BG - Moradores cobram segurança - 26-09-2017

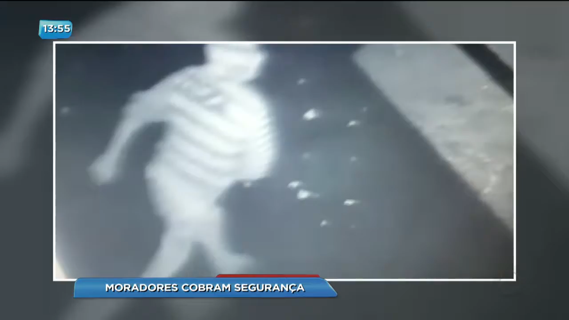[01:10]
Ele consegue entrar, mas logo o alarme dispara. Apesar do arrombamento e tal, mas eles não levaram muita coisa e o alarme disparou e eu cheguei logo em seguida.
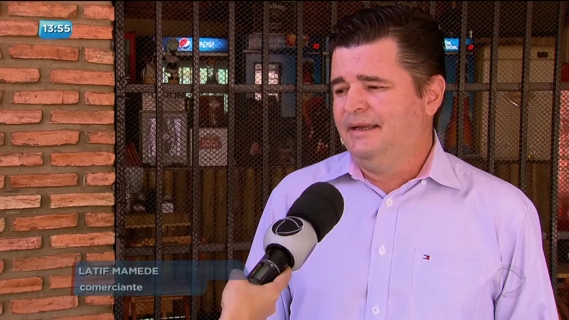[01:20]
Mas a gente está realmente sem segurança no nosso bairro.
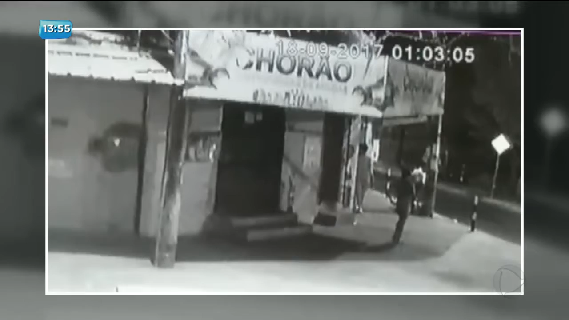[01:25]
Essa outra imagem mostra um casal e possivelmente o mesmo menor em frente a uma distribuidora.
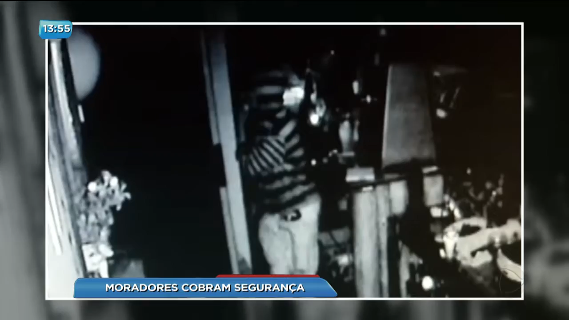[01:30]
Um deles consegue entrar e quando pega o que quer, vai embora.